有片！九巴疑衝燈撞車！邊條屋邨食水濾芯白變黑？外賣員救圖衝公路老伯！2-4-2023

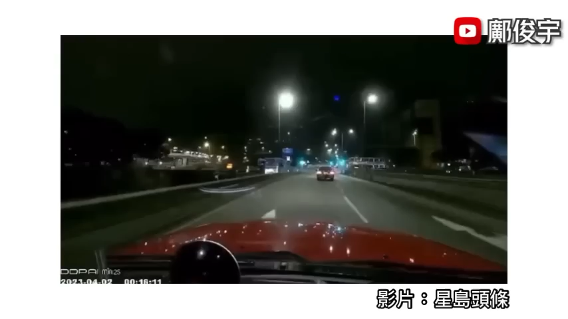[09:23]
報道機內文提到今天4月2日凌晨時分大埔廣福遠南運路交界發生交通意外